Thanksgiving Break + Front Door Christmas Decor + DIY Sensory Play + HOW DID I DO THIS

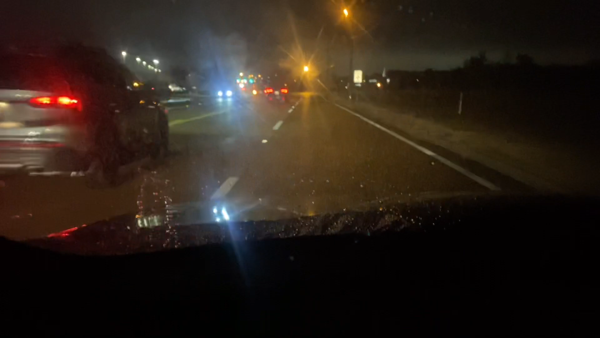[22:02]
Okay, y'all, so I am passing Tanger Outlets. It's raining out here and everything. And surprisingly, they are not busy at all right now. Like, it's still some parks in the parking lot. But I am almost at work. And I will be there until 11 a.m. So, whenever I get out, I will definitely pick back up the camera because I want to go to Kirkland's. Kirkland's is like right across the street.